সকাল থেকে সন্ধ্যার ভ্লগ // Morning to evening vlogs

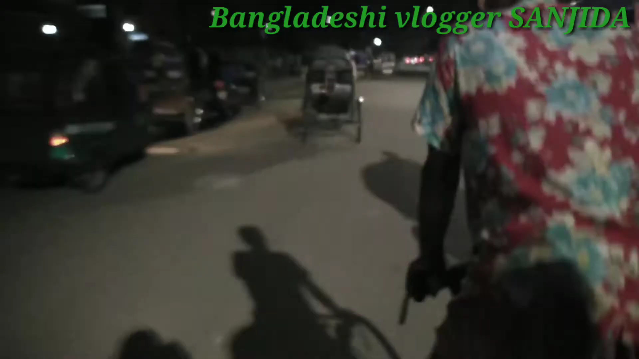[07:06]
দুপুরে খাওয়া দাওয়া শেষ করে বাচ্চাদেরকে নিয়ে কোচিংয়ে গিয়েছিলাম, এখন বাসায় যাচ্ছি কোচিং থেকে।